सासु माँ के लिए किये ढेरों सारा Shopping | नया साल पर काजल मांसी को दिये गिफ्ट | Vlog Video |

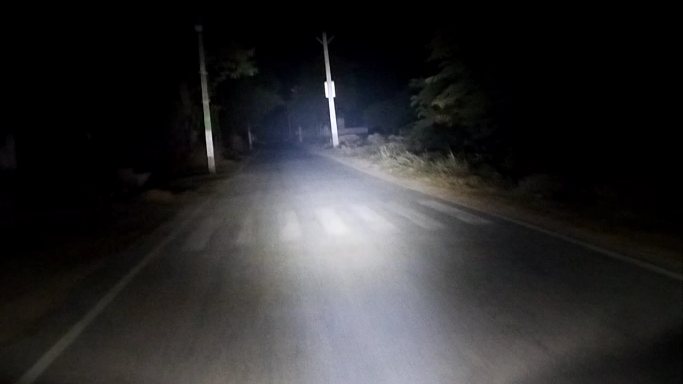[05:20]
तो चलिए अभी चल के मिलते हैं। पूरा शमशान रास्ता देख सकते हैं, वैसे घर और बना हुआ है चारों तरफ, तो ज्यादा वो नहीं, ज्यादा दूर भी नहीं आते, 3 किलोमीटर के एरिया में आए थे हम लोग, है ना। तो चलिए चलते हैं घर।